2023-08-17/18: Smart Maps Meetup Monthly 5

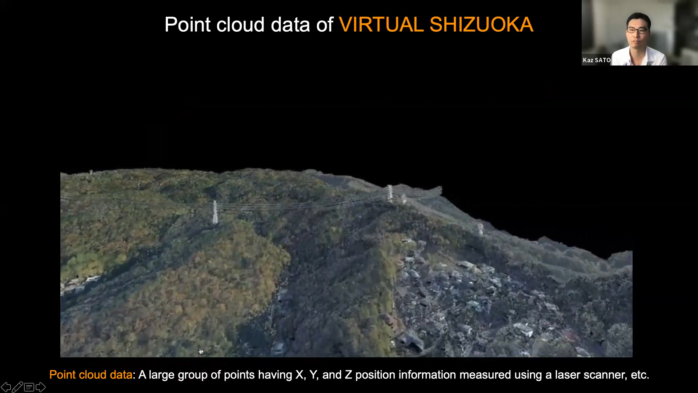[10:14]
okay uh in virtual shizuoka project we took point cloud with uh radar scanner it contains location coordinate and rgb color it took from aerial
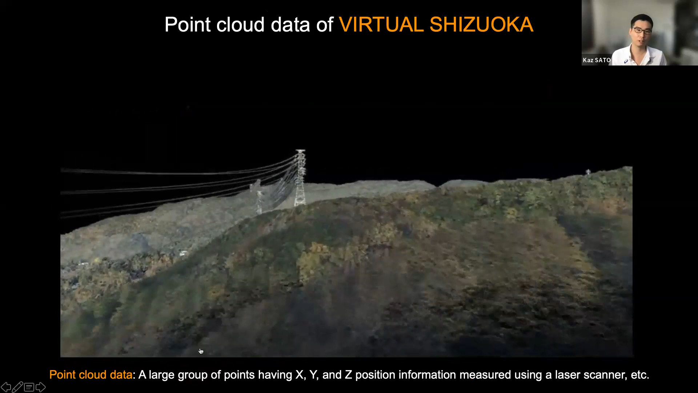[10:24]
vehicle and even field level such as brown drone this video is showing uh this video is showing uh world cultural heritage in uriyama laboratory clinics uh this
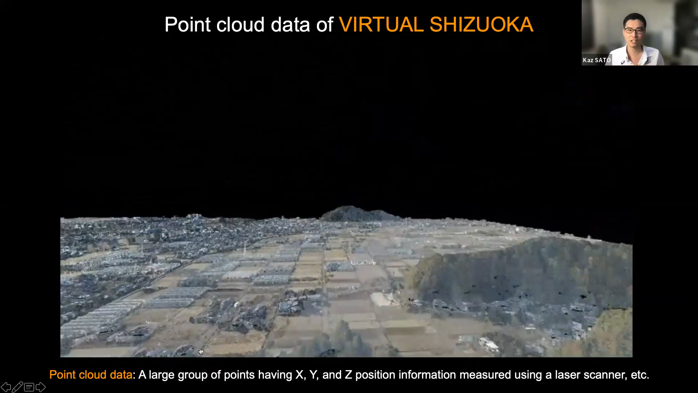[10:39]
is uh this video is combined aerial data and uh writer data took from drone
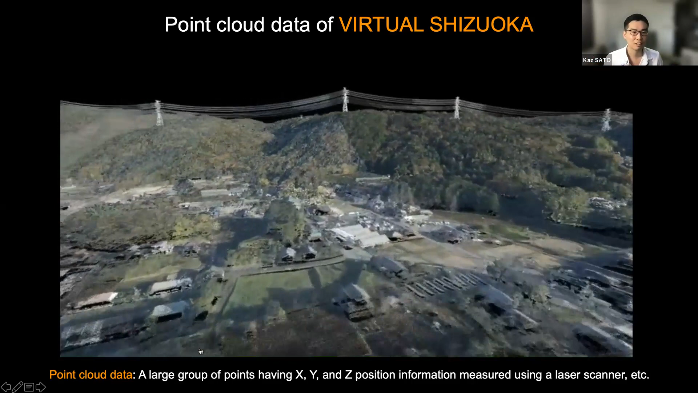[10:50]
all right it is
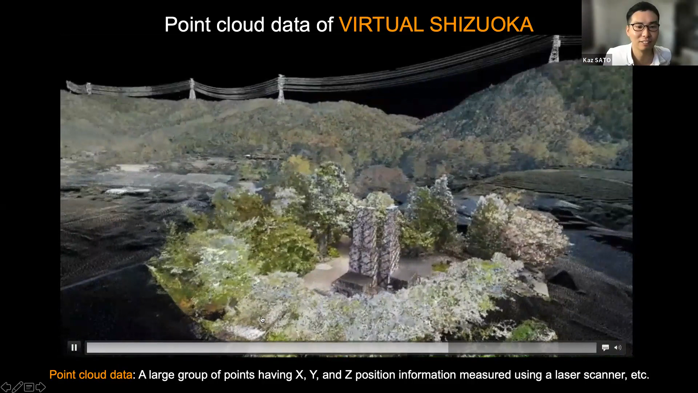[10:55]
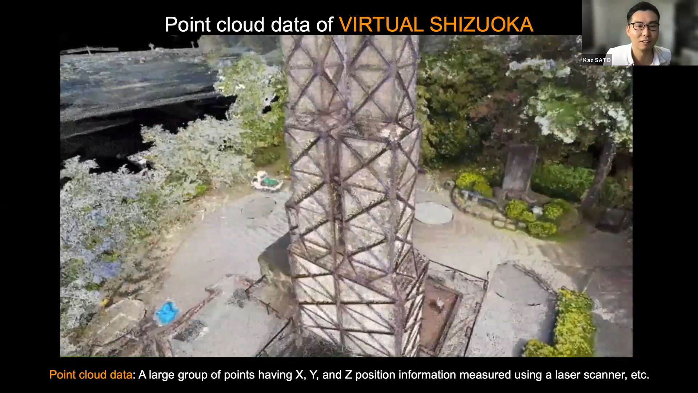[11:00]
uh this uh this uh is uh took from drone
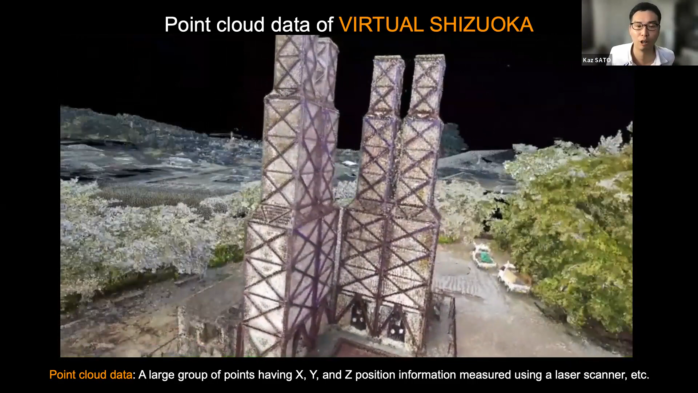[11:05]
there okay next uh this uh there are three types way to take the data in virtual shizuoka uh first is uh alb oh
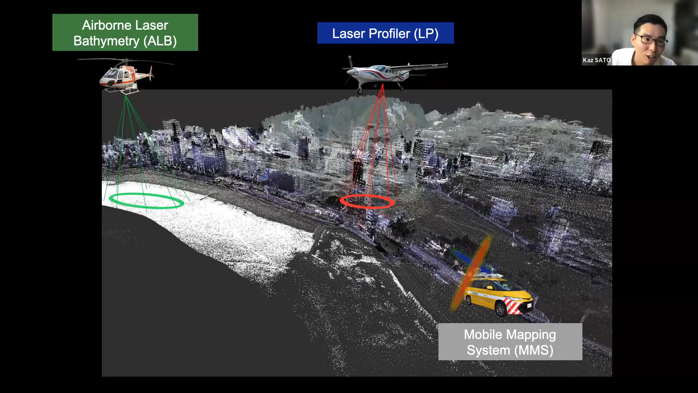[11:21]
sorry lp and second is a lb and the last is mms okay uh the lp data is laser profiler uh it's take by airplane with razor scanner density is 16 point or more per square meters uh second way is airborne laser bathroom memory cause alb data
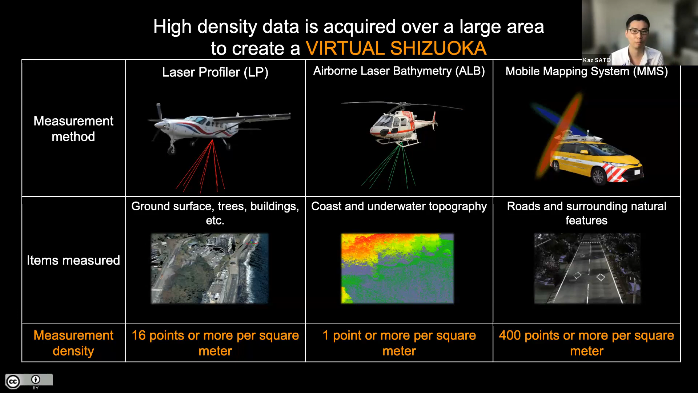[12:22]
road and surrounding natural features from razor scanner on the vehicle the density is 400 100 point or more per square meter okay so speaking of lp data there are two types of data published one is that called dsm uh is shown digital surface including construction tree house and so on it's same as aerial photographic survey the order is
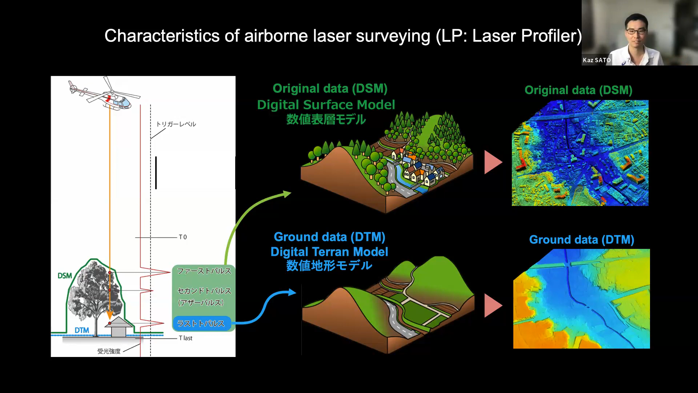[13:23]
model so there are four top finally four types of data are published uh dsm dtm and alb and mms uh this data has been published as open data
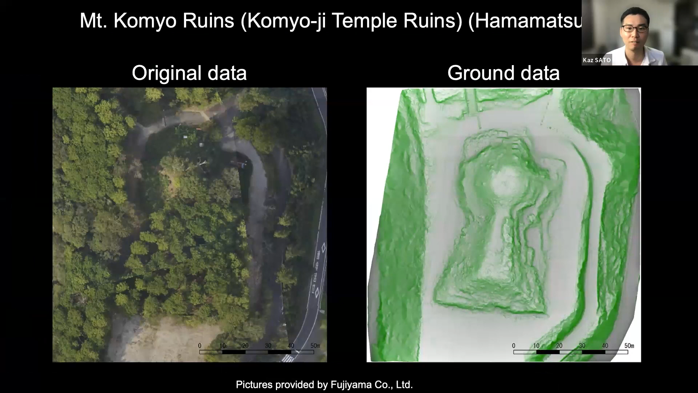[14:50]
ddm data shows ground data and makes clear the ancient tom without cutting any trees so high density is one of the great features of virtual shizuoka
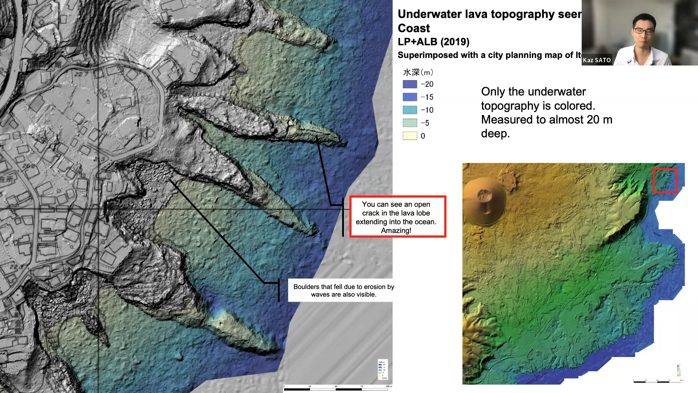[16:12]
it it cracked uh when lava flow flew into the ocean and called that this is one of the new academic discovery by using virtual shizuoka